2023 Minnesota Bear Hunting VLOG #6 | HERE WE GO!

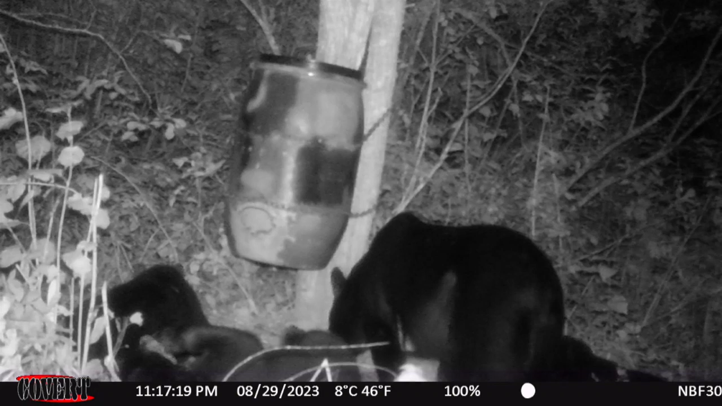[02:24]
camera picture showed that there's seven different bears on it including two really nice ones and it was a bait that I just could not